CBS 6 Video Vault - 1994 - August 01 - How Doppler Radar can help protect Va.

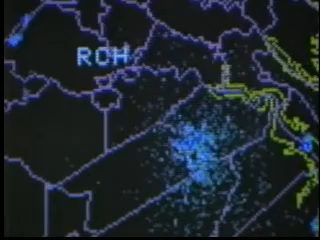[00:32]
One is the fact that this radar is more powerful and more sensitive than the radar that we have been using.